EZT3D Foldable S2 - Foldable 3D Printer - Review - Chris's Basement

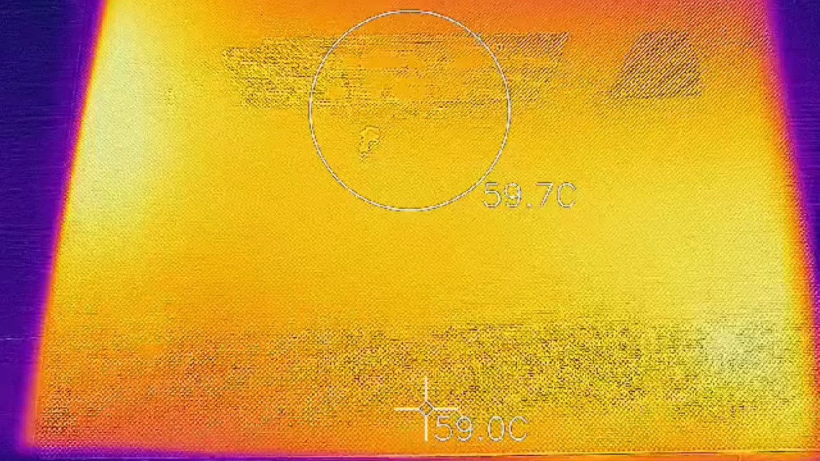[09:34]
On screen: spot 59.0°C
And here's the bed at 60C.
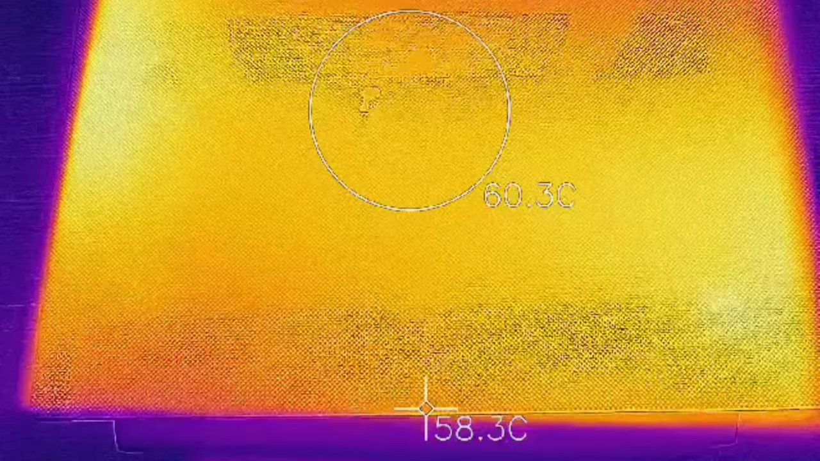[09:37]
On screen: spot 58.3°C
See, it's actually pretty consistent all over the bed, but that's what I would expect for a glass sheet.
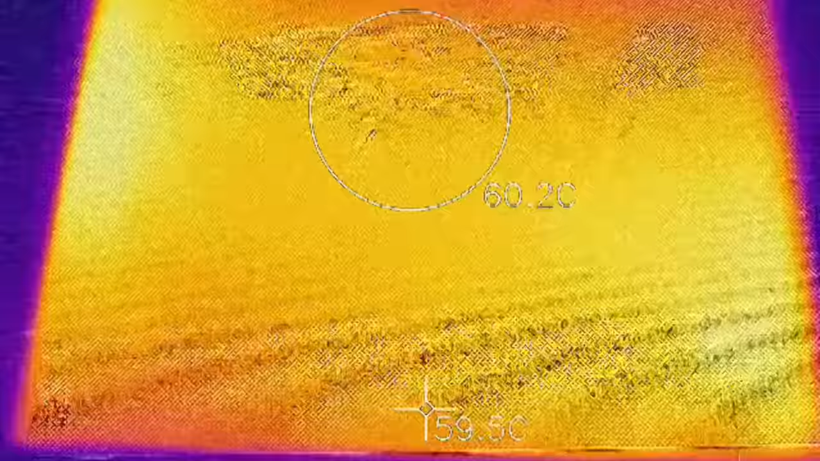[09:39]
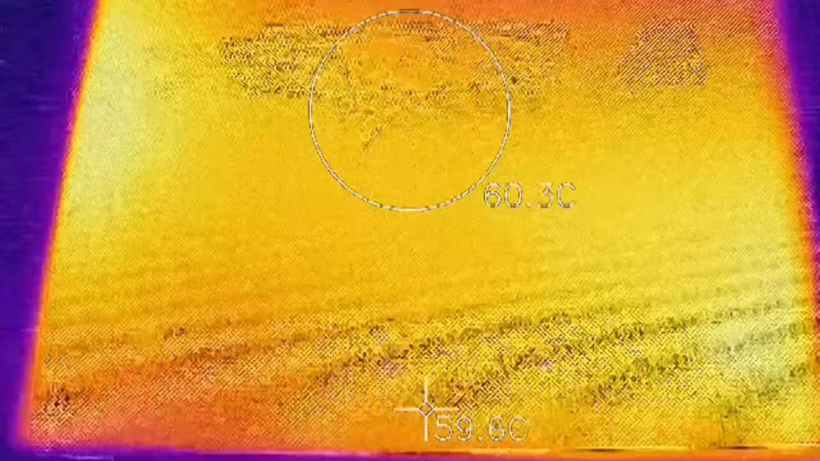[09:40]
Once it warms up, it stays pretty warm.
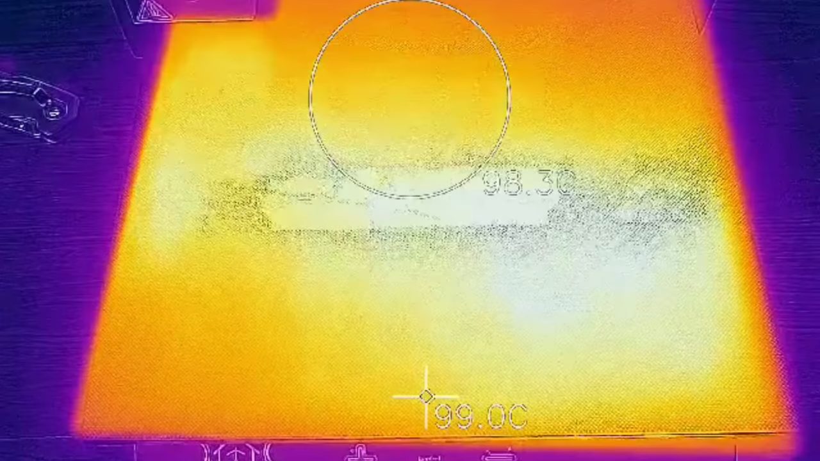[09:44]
On screen: spot 99.0°C
And here's the bed at 100C.
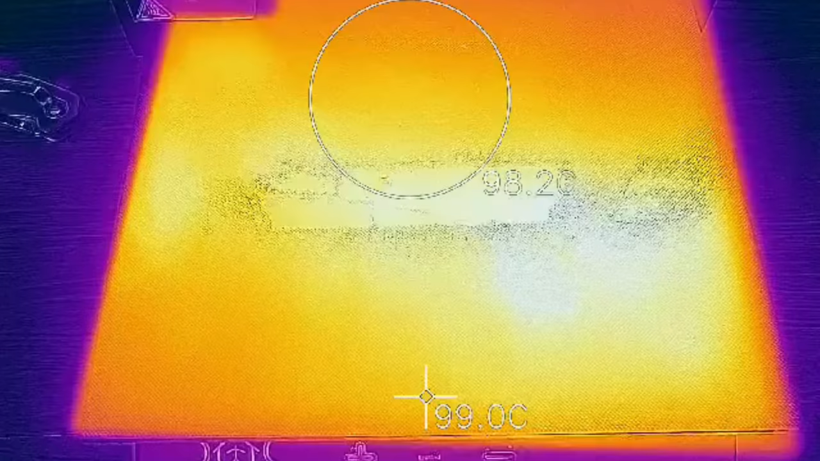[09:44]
Again, fairly consistent, maybe a little cool in the corners. But again, this is glass. So it looks pretty good.